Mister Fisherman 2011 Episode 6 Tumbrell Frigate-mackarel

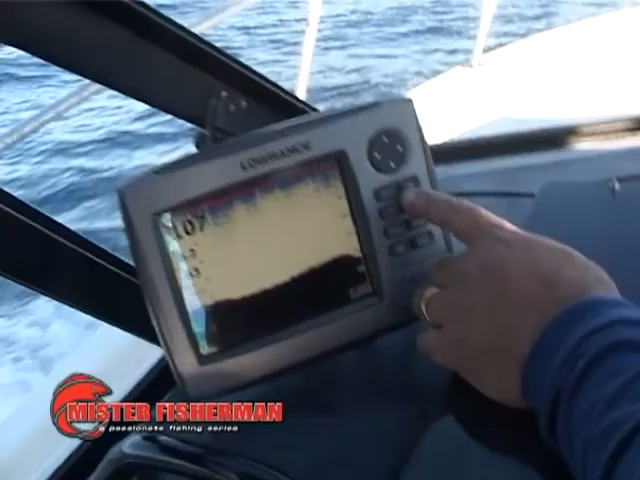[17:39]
Il-fish finder sewwa jgħinna fil-fatt qed naraw li l-iskrin bħalissa huwa miftuħ minn
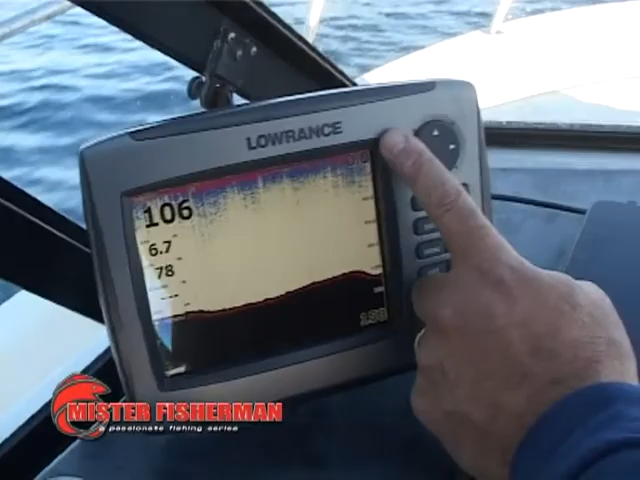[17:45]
zero sa 100 metru fil-fatt nistgħu ngħidu li hawnhekk għandna font ta'
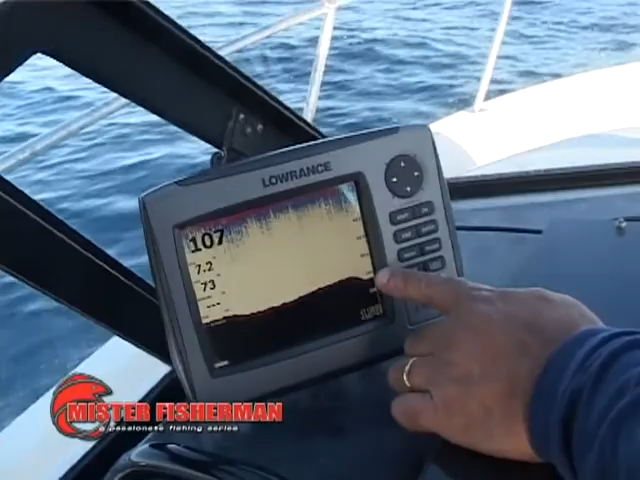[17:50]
100 metru u nistgħu nkunu nafu permezz tal-ħut.
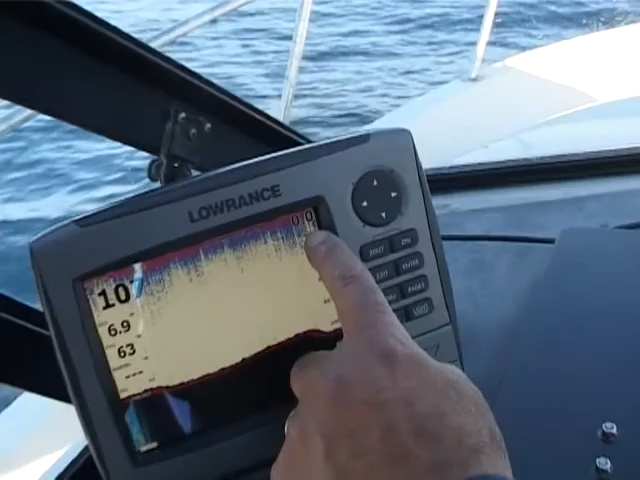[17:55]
Jekk aħna hawnhekk jibda jaqranna faxxa ta' ħut, hemmhekk huwa l-post fejn aħna nkunu nistgħu nibdew nistadu.